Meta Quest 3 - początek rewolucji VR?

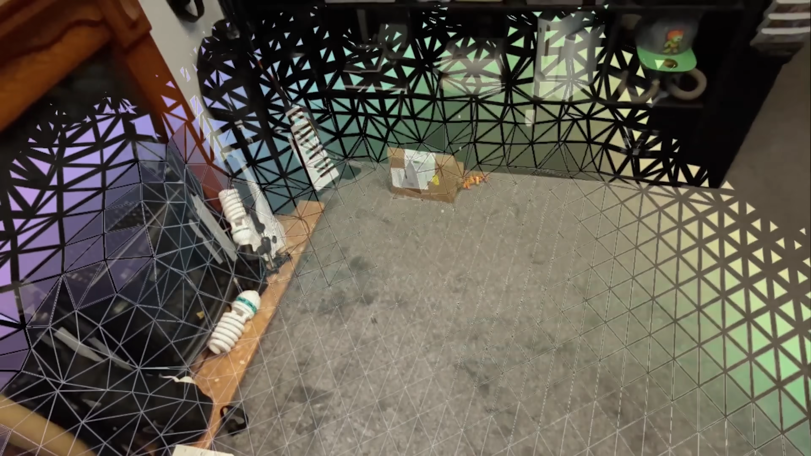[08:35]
Możemy też wyznaczać położenie okien czy mebli.
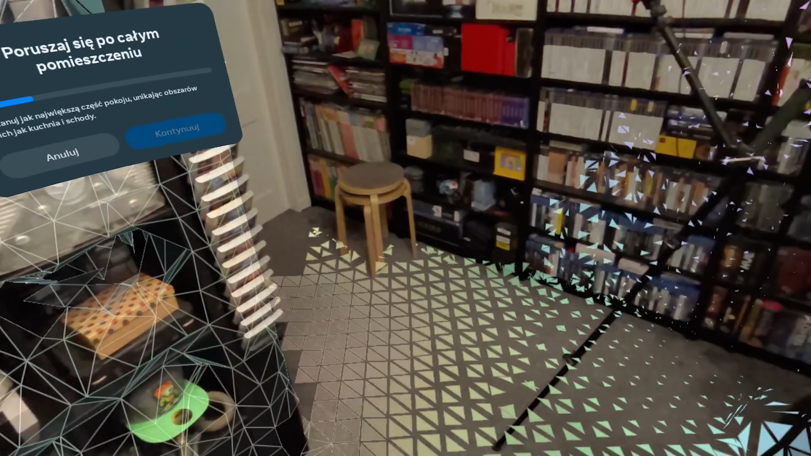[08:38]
Ale co najważniejsze, stary, czarno-biały, dwuwymiarowy podgląd świata zewnętrznego zastąpiony został przez pełną,
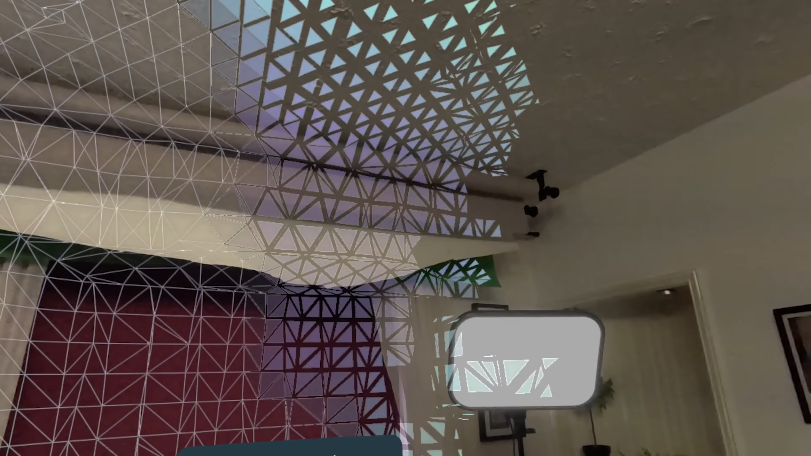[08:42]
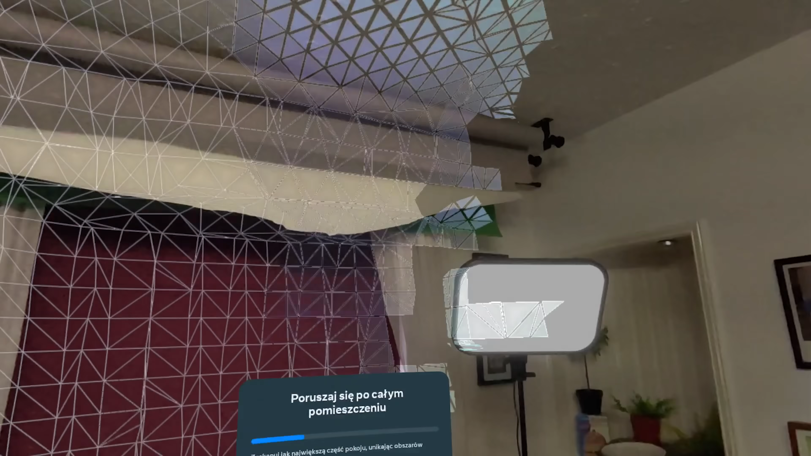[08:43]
trójwymiarową,
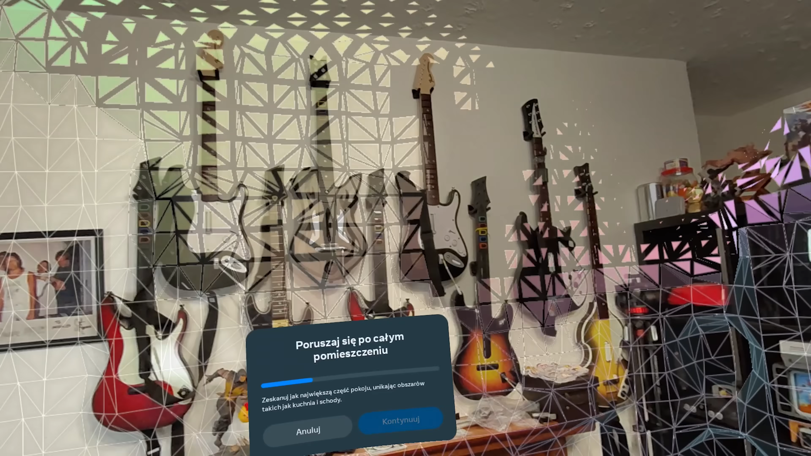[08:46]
kolorową rekonstrukcję, która płynnie miesza to co prawdziwe z tym co fikcyjne.